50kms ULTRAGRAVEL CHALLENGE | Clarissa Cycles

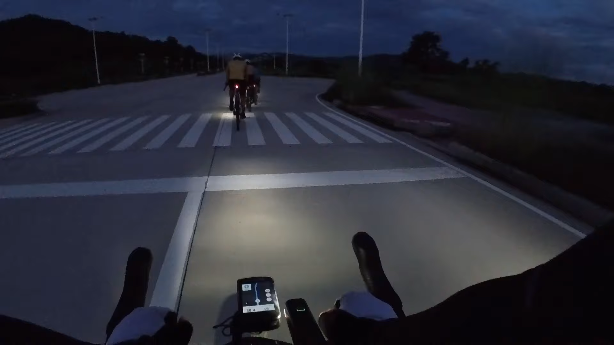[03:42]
So medyo paliwanag na. Ang ganda ng view dito. Hindi ko alam kung anong part to ng NCC or ng Clark. So grabe. Saya pala magbike dito. Bago yung ruta ng Ultra Gravel. Nice. Try natin kumabit dito kina sir.